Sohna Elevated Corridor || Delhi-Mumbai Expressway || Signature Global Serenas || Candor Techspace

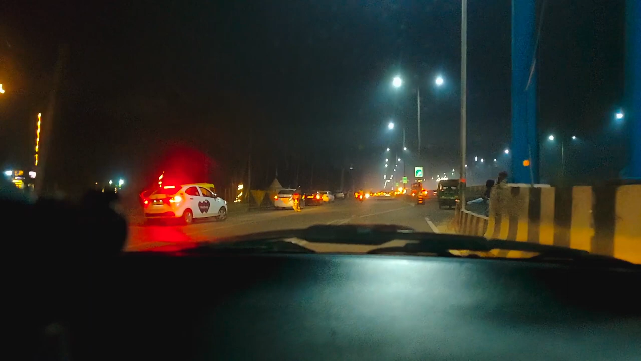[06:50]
तो अब मैं निकल गया हूँ अपने ऑफिस से घर की ओर,
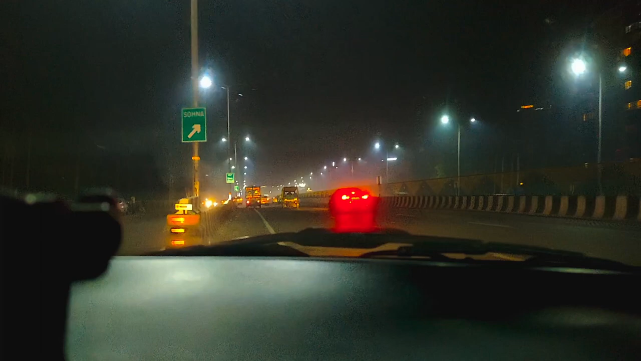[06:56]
और वापस से मैंने पकड़ लिया अपना सोना गुड़गांव हाईवे।
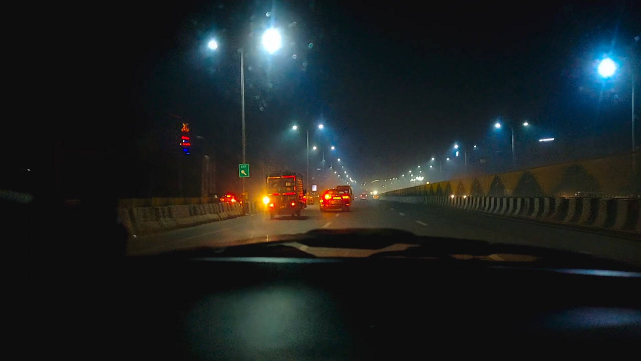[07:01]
रात के टाइम भी काफी मस्त लग रहा है ये हाईवे।